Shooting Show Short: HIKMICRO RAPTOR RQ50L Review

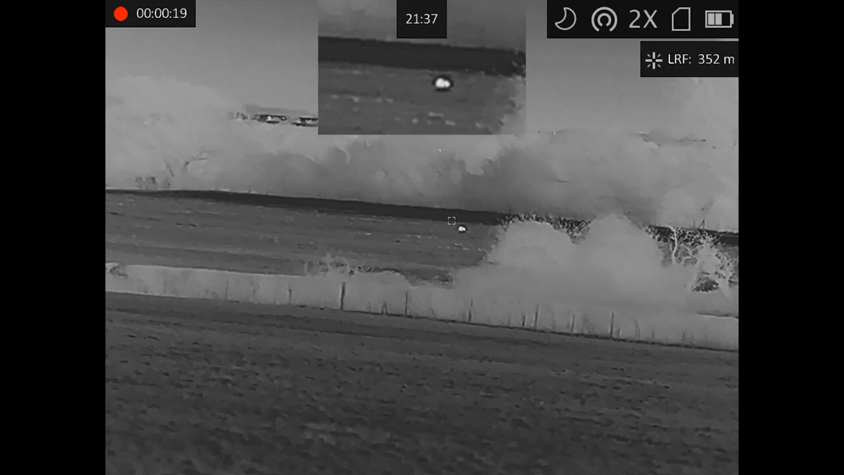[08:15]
okay so here we go got another one out in the field and that one is a little bit further let's walk down
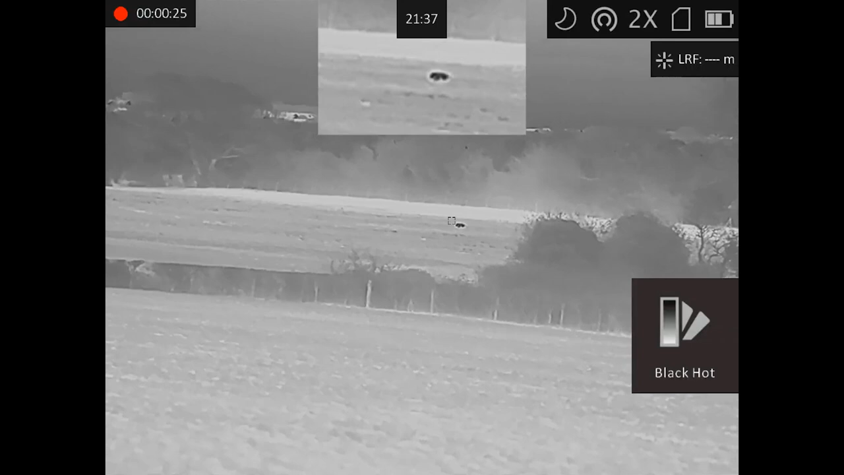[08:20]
and see if we can get a little bit closer and get a bit of better footage on that one
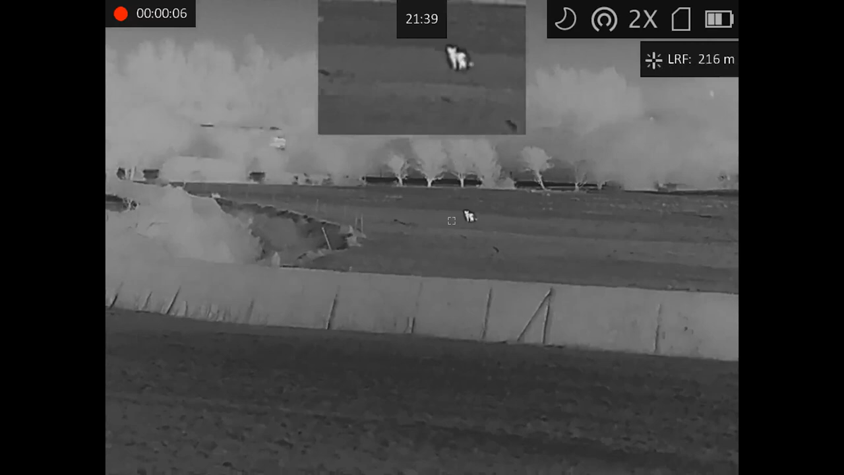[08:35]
we've got another one here 154 meters
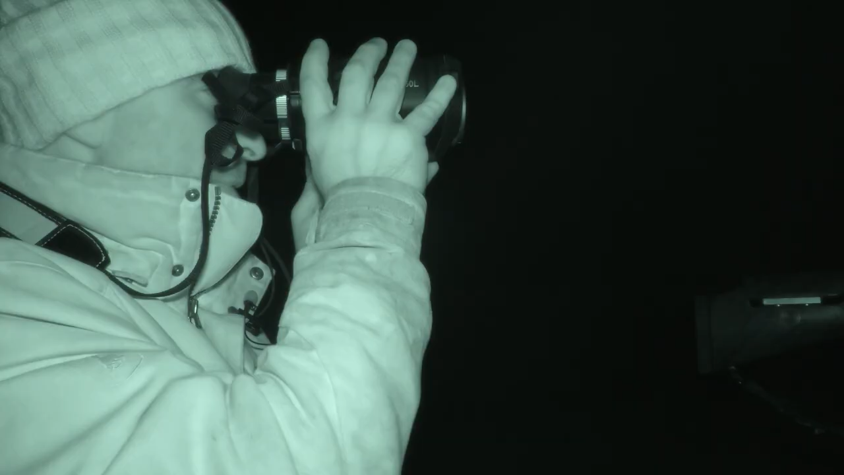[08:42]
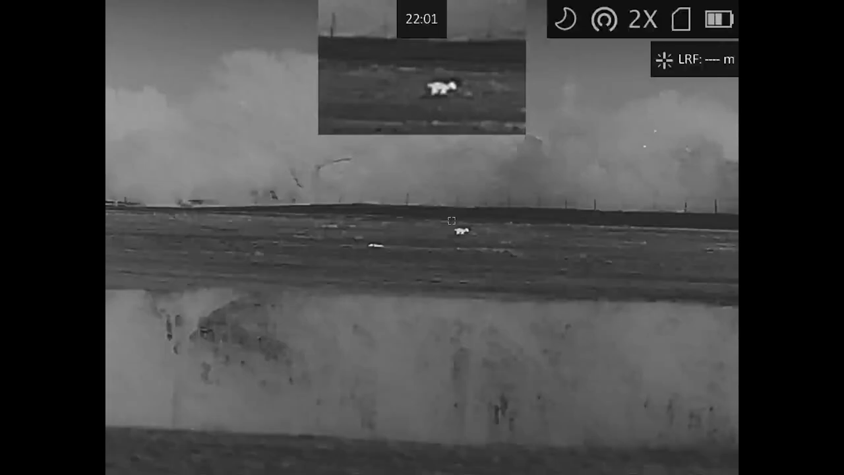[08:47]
quite a leggy fox that one quite tall probably a big dog fox i expect